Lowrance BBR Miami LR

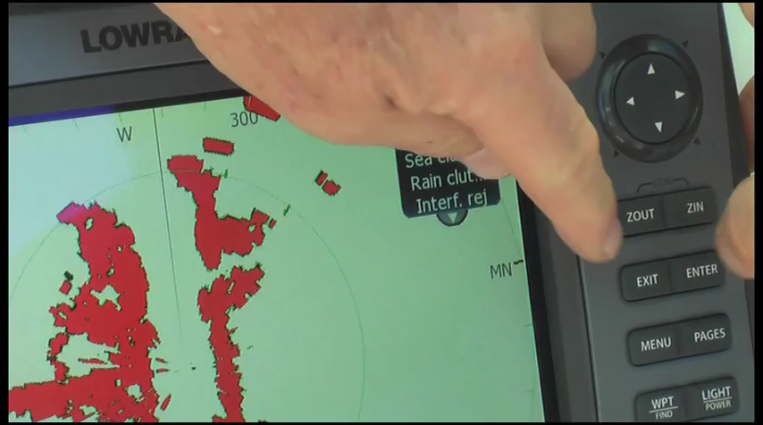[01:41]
Well, it's very easy to use. It's really impressive at very short ranges. This particular radar, because it's low power,
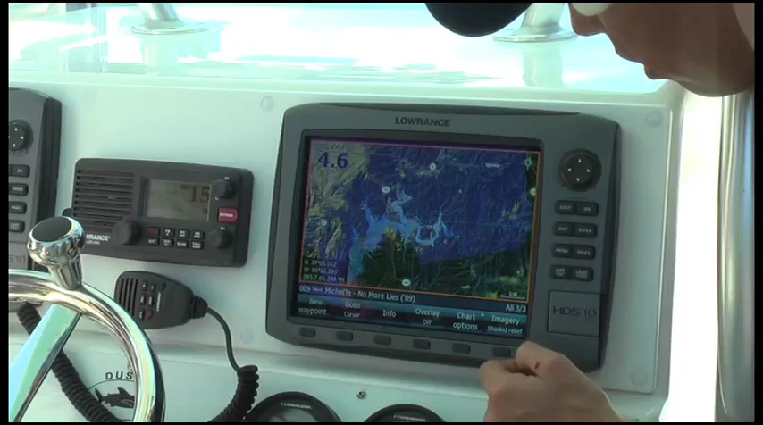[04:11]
Great screen clarity. You know, it's really pretty amazing. It's kind of a game changer.